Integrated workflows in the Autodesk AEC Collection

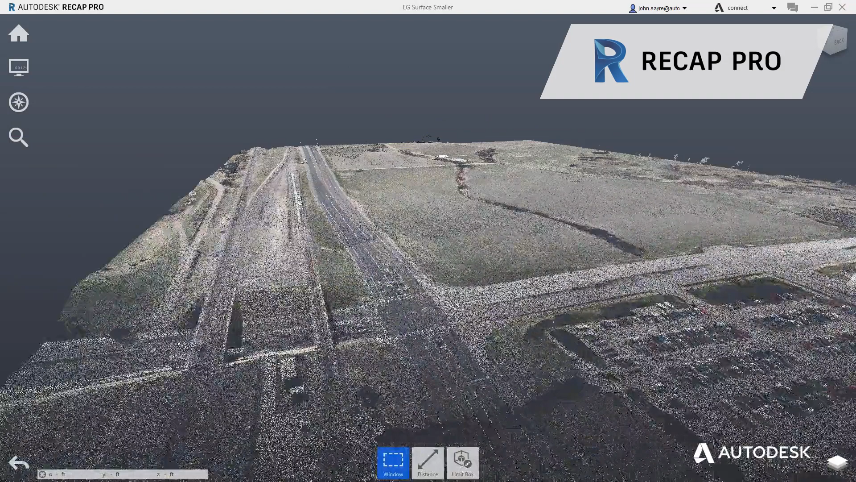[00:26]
Point cloud data from ReCap and GIS content, such as sewer and flood information,